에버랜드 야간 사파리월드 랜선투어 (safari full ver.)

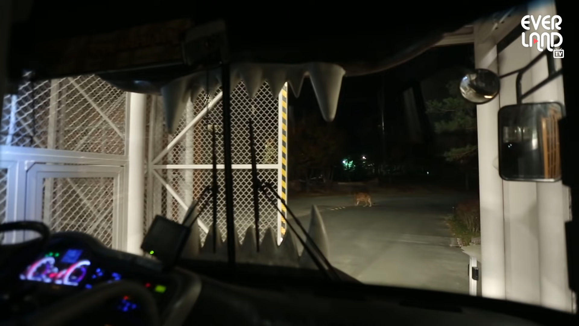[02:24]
사자가 먼저 보이는데요. 사자는 앞쪽에 굉장히 많이 있어요.
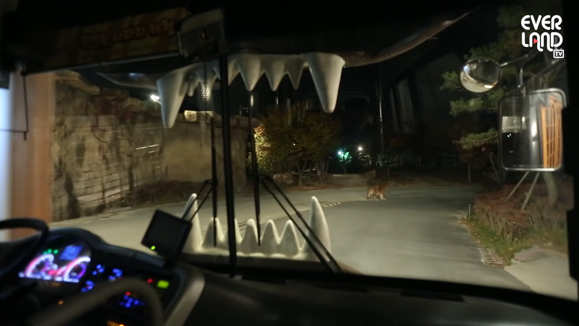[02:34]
하지만 오른쪽에 있는 하이나는 앞에 없습니다. 우리 하이나도 한 번씩 보고 갈게요.
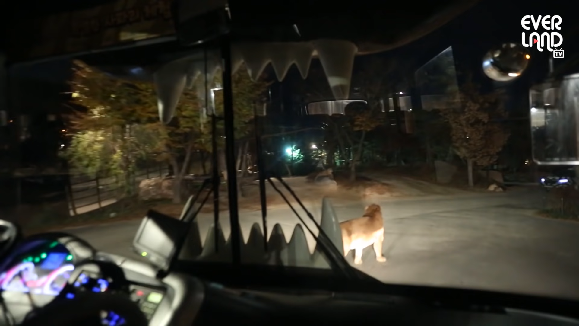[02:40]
걱정하지 않아도 괜찮아요. 우리 사자들 똑똑하기 때문에 우리가 가는 길 다 비춰줍니다. 걱정하지 않아도 괜찮고 하이나도 보고 갈게요.